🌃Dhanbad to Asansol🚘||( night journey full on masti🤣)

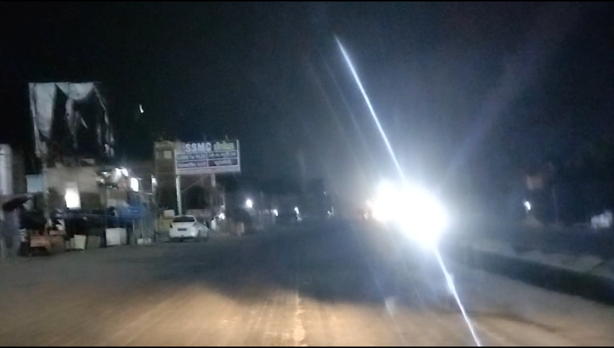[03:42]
সো ফাইনালি আমরা হাইওয়ে উঠে গেছি, ন্যাশনাল হাইওয়ে 19, এবং এটা দিয়েই সোজা যেতে হবে আমাদেরকে। তো চলো যাওয়া যাক। সো গাইজ দেখতেই পাচ্ছ এখনও হাইওয়ে প্রচণ্ড জ্যাম, এবং অনেকটা কাটিয়ে কুটিয়ে আসছি আমরা।
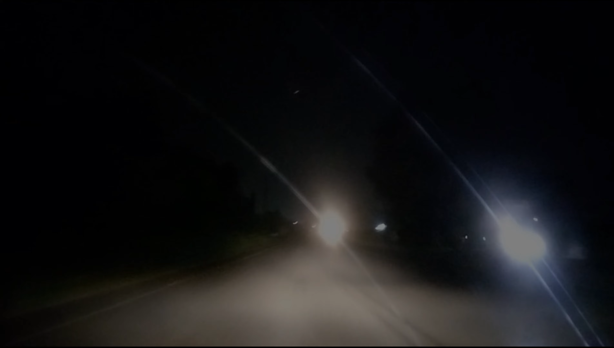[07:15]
সো বন্ধুরা, চলে এসেছি আমরা ঝাড়খণ্ডের টোল প্লাজা।
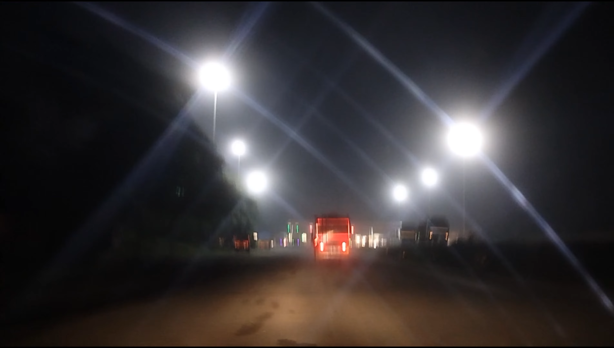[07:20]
অ্যাকচুয়ালি এটা ঝাড়খণ্ডের একটাই, মানে ধানবাদ যেতে একটাই টোল প্লাজা পড়ে,
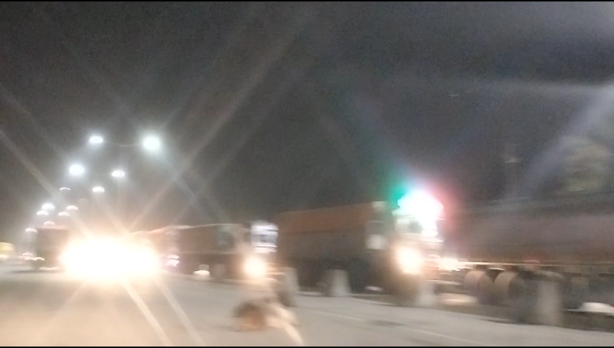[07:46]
এই সময়ও জ্যাম এই টোলে, মানে বেঙ্গলের দিক থেকে আসা গাড়িগুলো
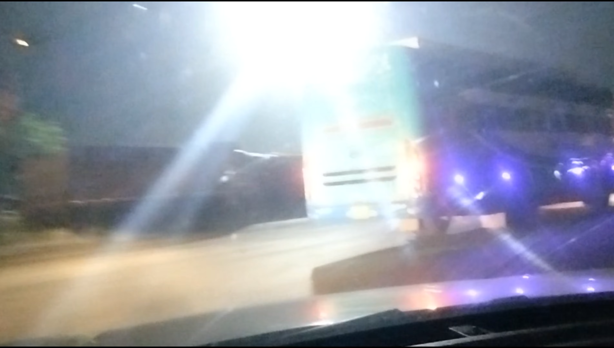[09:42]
আমরা ঢুকে গেলাম, বেঙ্গল এন্টার করে গেছি, এবং এরপরে সোজা তোমাদের সঙ্গে দেখা হচ্ছে
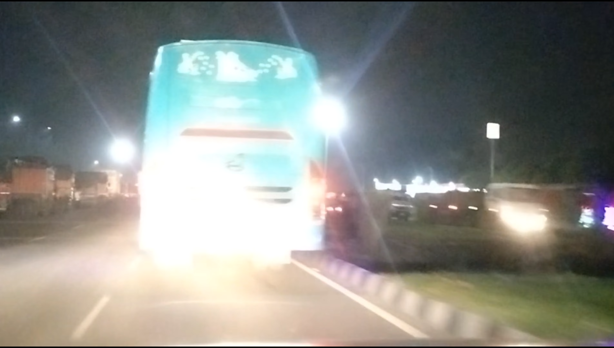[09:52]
আসানসোলে।
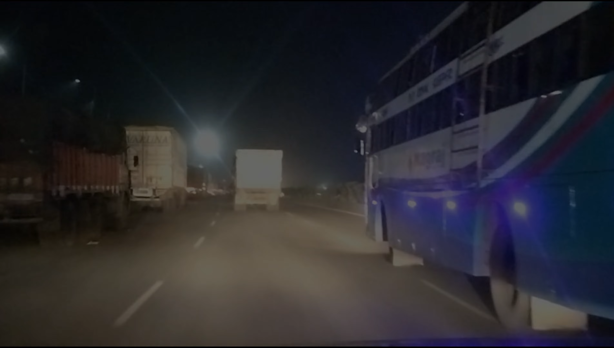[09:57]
চলো, ফাইনালি বন্ধুরা আমরা চলে এসেছি জুবলি মোড়।
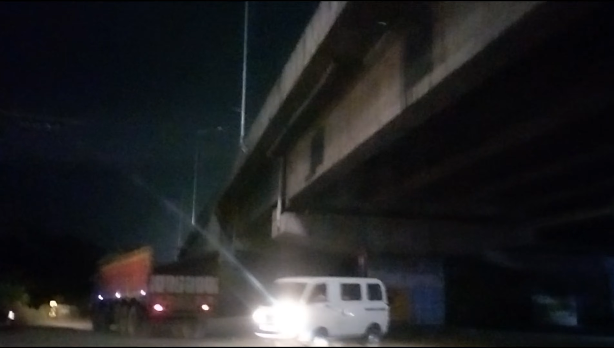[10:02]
এইখান থেকে আমাদের নিতে হবে ডান দিক, জুবলি মোড়। এই আসানসোল আইলাম, এই যো আমার সিটি, দি সিটি অফ ব্রাদারহুড।
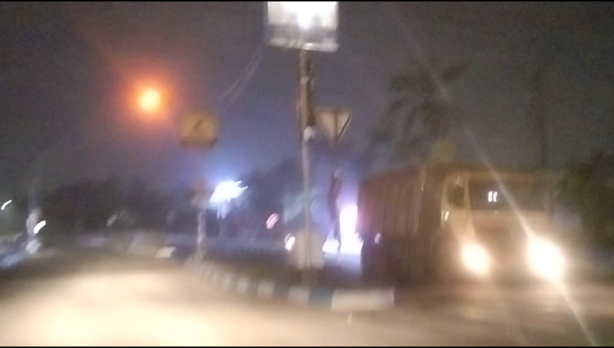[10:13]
এই দিকে ডান দিক আসানসোল নিচ্ছি নিচ্ছি। কলেজটা দেখা,
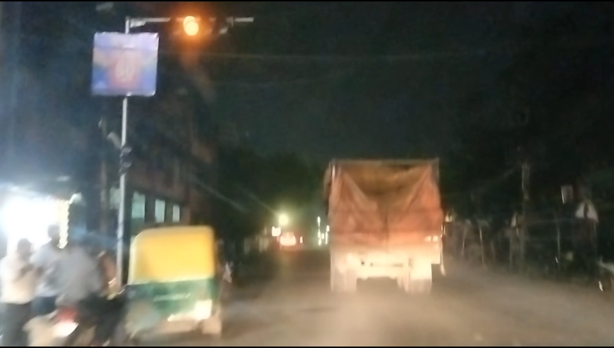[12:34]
এবং এই যে সামনে ফায়ার ব্রিগেড স্টেশন, আর এদিকে হচ্ছে আমাদের সাউথ পিএস পুলিশ স্টেশন, এই যে দেখতেই পাচ্ছ।